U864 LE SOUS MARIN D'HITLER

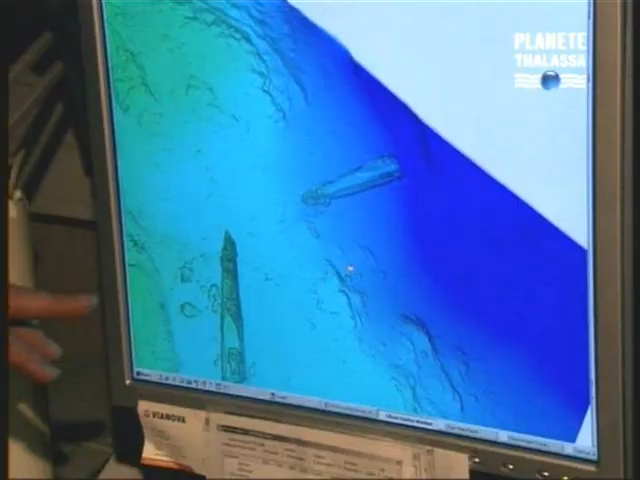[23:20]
Deux morceaux d'un sous-marin reposent l'un à côté de l'autre.